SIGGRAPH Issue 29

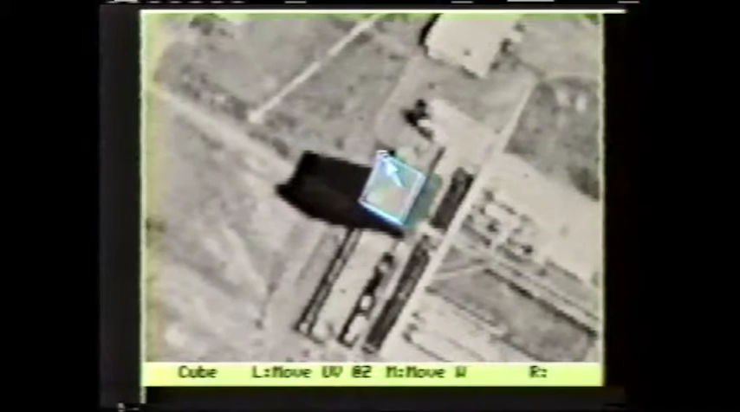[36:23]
Here, after delineating the top of the building, we use an existing terrain elevation model to place its
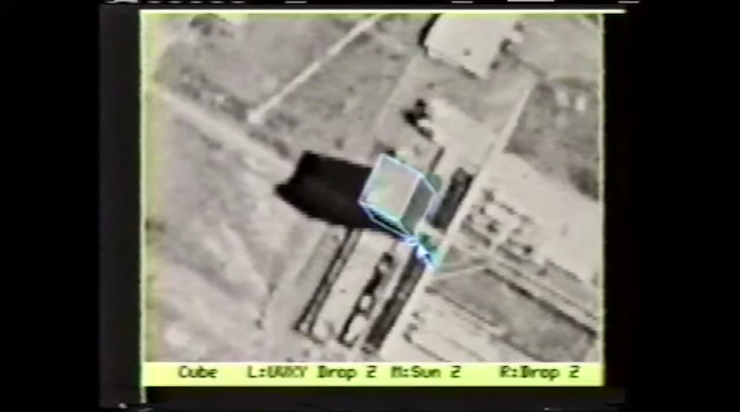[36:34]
base on the ground and adjust the height to match the image information.